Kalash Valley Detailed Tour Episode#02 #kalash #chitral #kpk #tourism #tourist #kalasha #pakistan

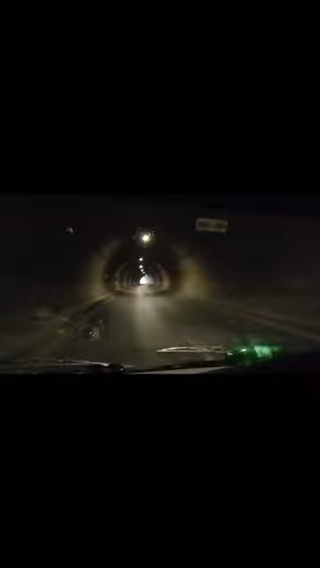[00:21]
خوبصورت نظارہ ہے اور اس ٹرنلز کے اندر سے گزر کے آپ آگے سواد موٹر وے پر سفر کرتے ہیں تو ہر طرف خوبصورت نظارے آپ کے اردگرد بکھ رہے